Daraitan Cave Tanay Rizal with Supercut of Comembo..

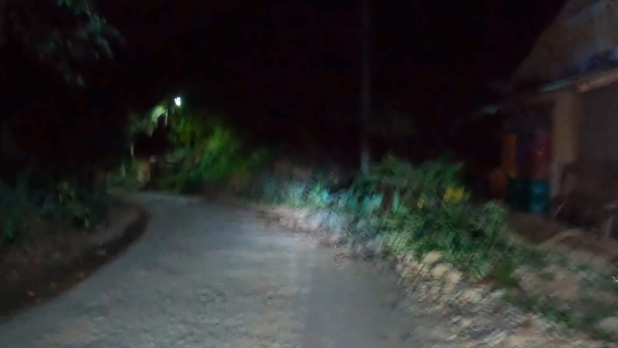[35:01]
Talaga na rough road dito, hindi talaga nabuo pa. So, ito ang ginadaanan namin, rough road.